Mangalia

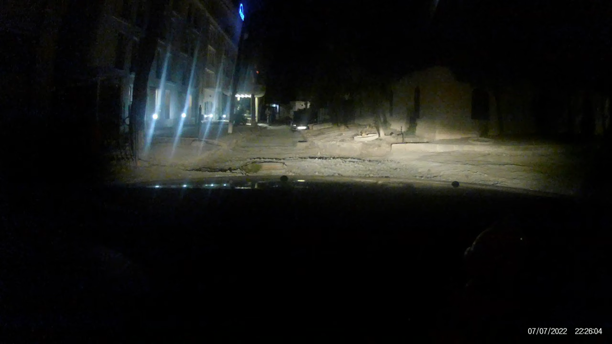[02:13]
N-am cum, nu vezi banda aia sau... Ce taiba măi, Luci? Ce ăsta-i drumul?